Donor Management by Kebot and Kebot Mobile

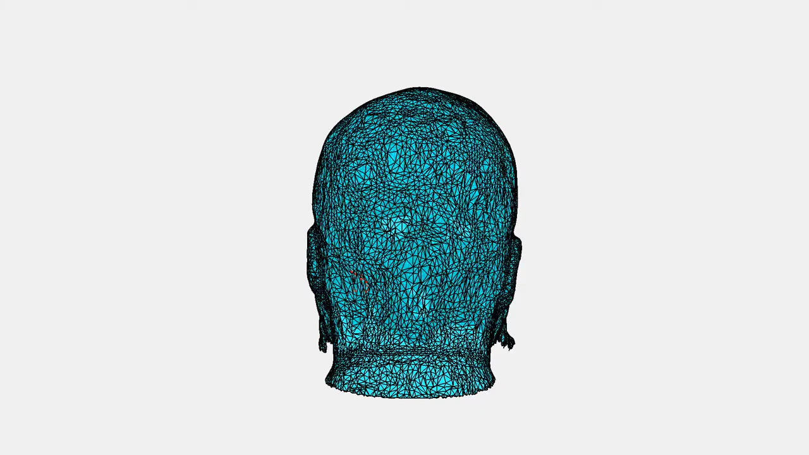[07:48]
and then checking the recipe interior,
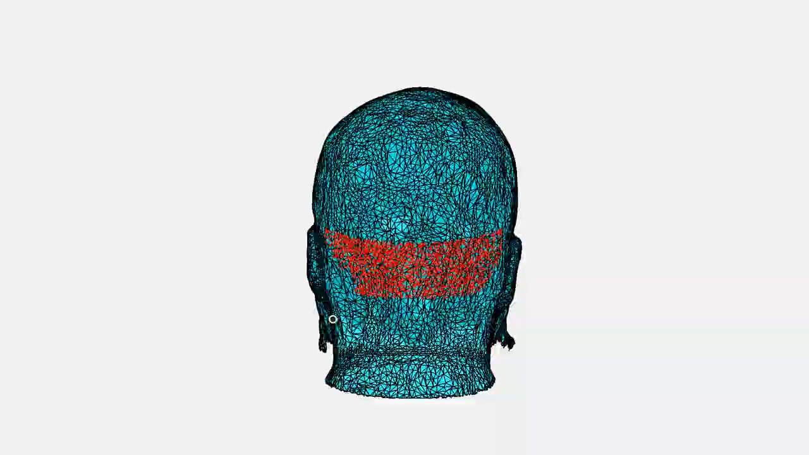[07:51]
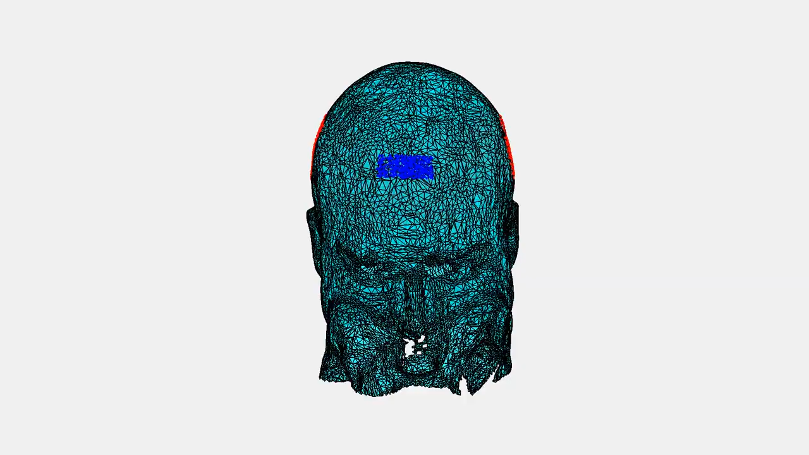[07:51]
how many grass we transplanted, and what's the density of the recipe interior that we transplanted.
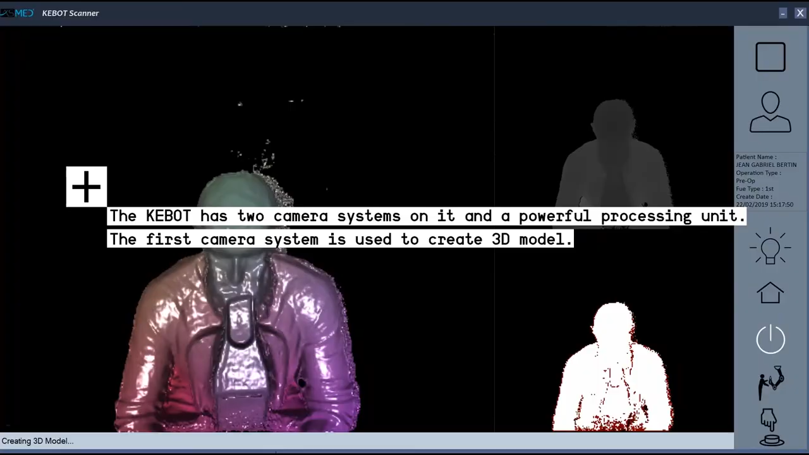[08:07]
The first camera system allows us to capture 3D model of the head.
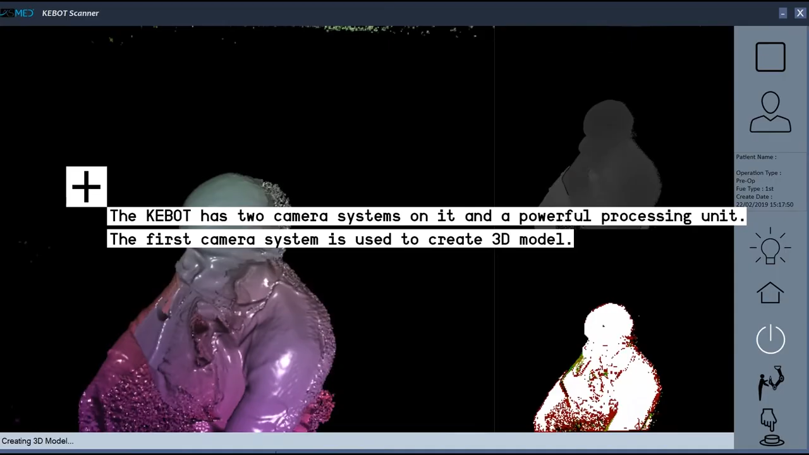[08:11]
The second camera system has a very high resolution sensor,